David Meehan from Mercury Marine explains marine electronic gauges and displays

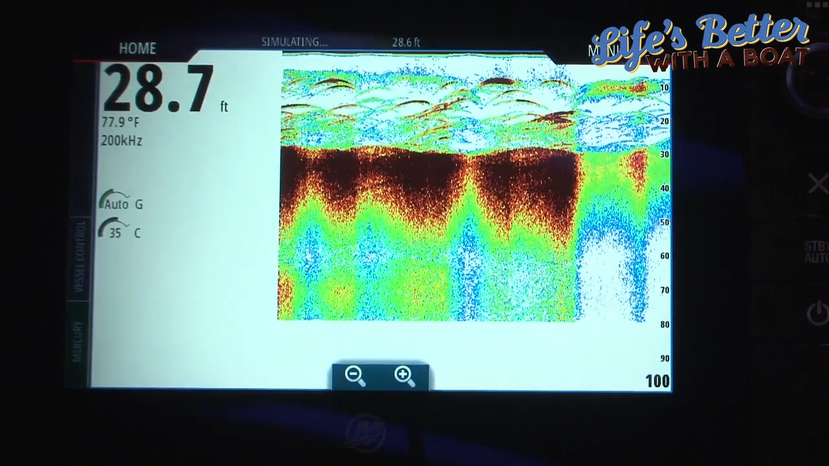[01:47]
On screen: water 77.9°F
sounder and radar if you connect that as well so not only is it a great engine display but has lots more functionality.